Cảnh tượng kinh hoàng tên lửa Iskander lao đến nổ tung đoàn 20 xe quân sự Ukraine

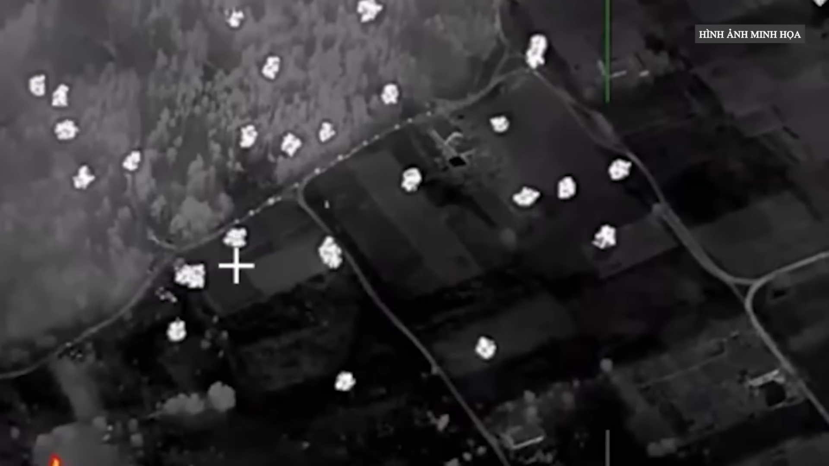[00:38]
Hôm 9 tháng 7, Bộ Quốc phòng Nga đã công bố đoạn video quay từ UAV cho thấy một đoàn xe chở thiết bị
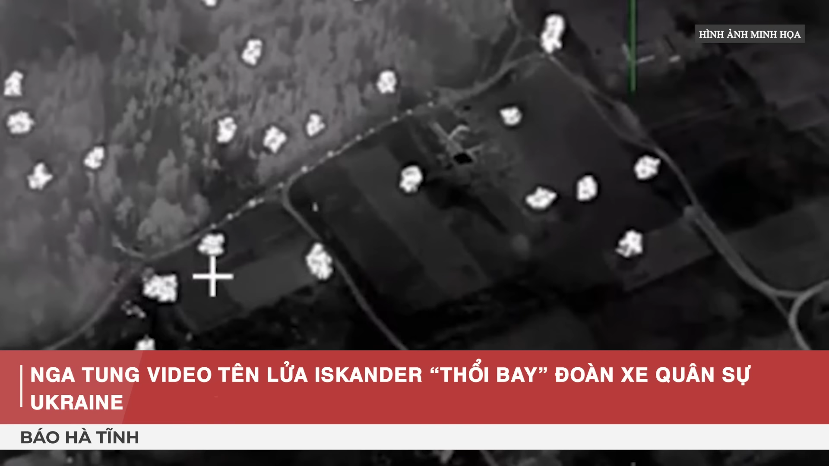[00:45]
quân sự của Ukraine bị phá hủy ở khu vực Sumy.
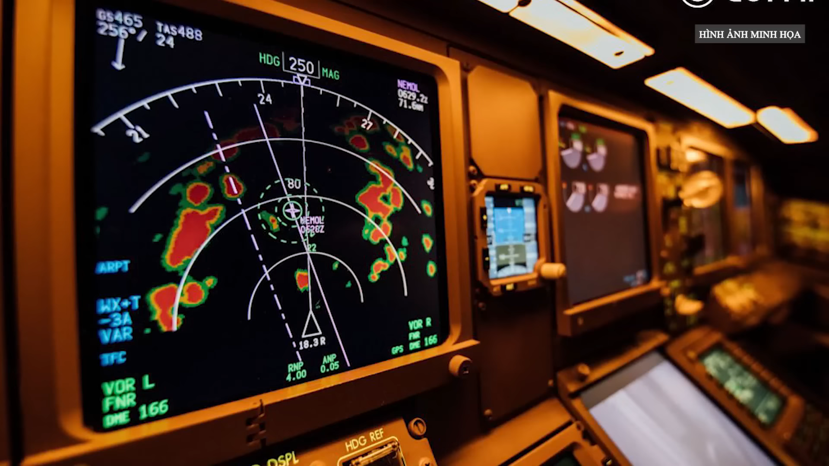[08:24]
Vì nhỏ và nhẹ nên radar quang tử vi sóng thích hợp để trang bị cho tên lửa phòng không hoặc máy bay. Nó được một số chuyên gia quân sự coi là công nghệ chủ chốt cho thế hệ radar kiểm soát hỏa lực tiếp theo.